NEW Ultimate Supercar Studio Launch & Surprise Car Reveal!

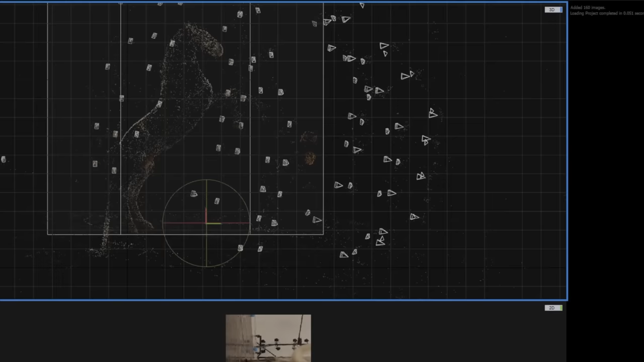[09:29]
So imagine that sort of Matrix style capture studio with cameras
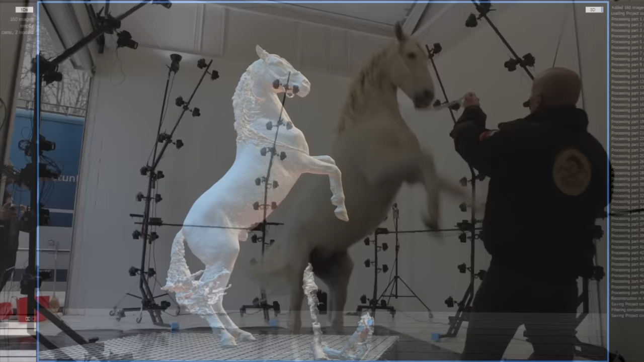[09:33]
in full 360 around a horse in a studio. It reared up, they captured it in 3D and over the course of the following nine months,